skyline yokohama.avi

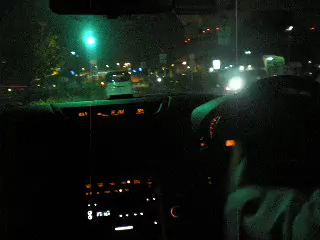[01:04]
Alright, let's go for a little drive in Yokohama. This car's really huge.
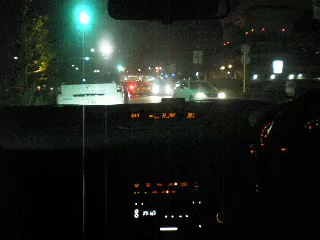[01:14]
Yeah, it's the skyline coupe. It's a really nice car for, you know, cruising down the city.
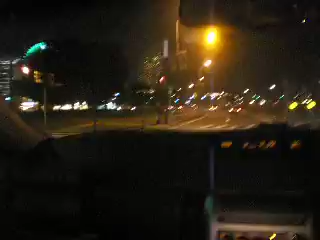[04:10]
The, the, the cake shape, it's like a hot, it's actually a hotel. Yeah. Wow.